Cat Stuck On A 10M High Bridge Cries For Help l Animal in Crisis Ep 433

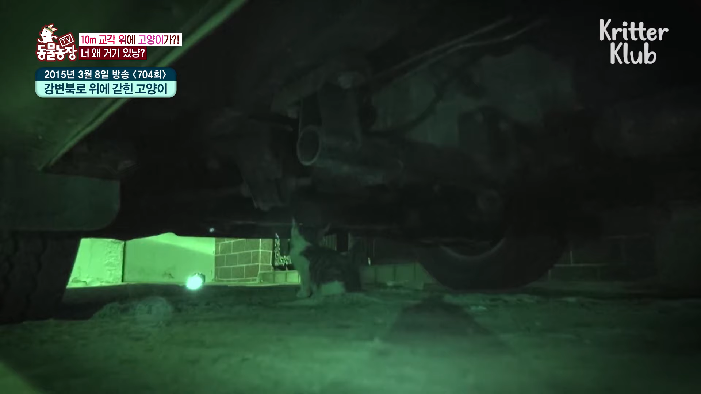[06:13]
추위를 피해 따뜻한 자동차 엔진으로 들어가 잠을 청하다. 낯선 도로까지 오게 된 고양이가 잠시 차가 멈춘 틈에 엔진 룸을 빠져나가 배수로 구멍으로 떨어진 사례처럼.